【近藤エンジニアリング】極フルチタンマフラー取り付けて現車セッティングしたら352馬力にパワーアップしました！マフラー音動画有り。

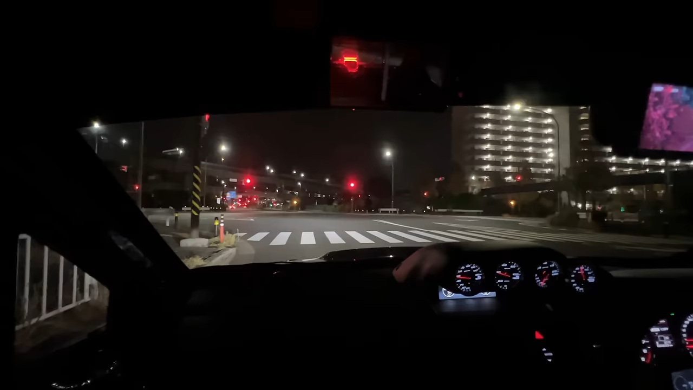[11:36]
ちょっと深そうかと思ったら交番だったわ